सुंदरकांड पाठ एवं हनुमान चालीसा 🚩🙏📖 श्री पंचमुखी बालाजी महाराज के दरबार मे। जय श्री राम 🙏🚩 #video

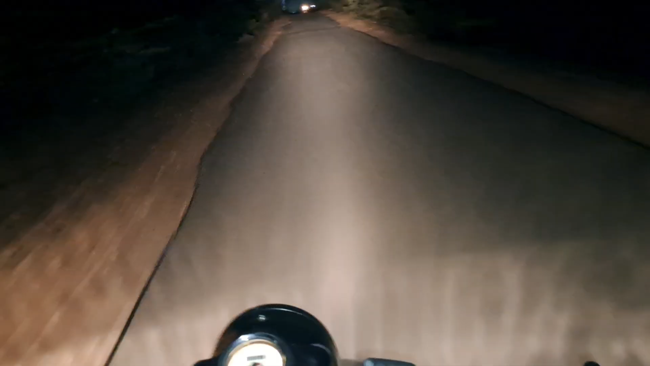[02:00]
फाइनली अपन हनुमान जी के पहुंचने वाले हैं पंचमुखी के दरबार में। ये अपन आ गया इसके माइंड पड़ने वाले टीम है, पड़ने वाले दूल्हे दिख रहे हैं।
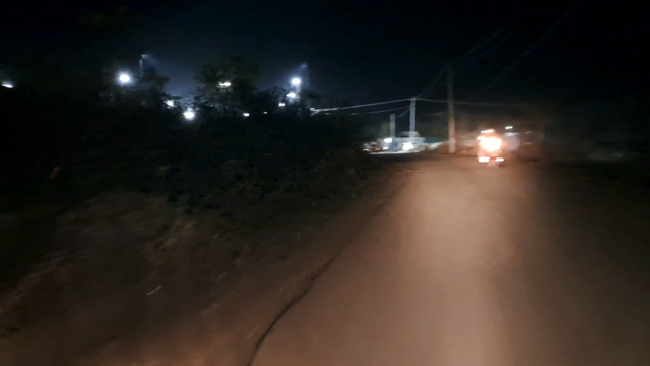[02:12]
ये अपने फुल लाइटिंग में एकदम मस्त इसके माइंड वाले दूल्हे।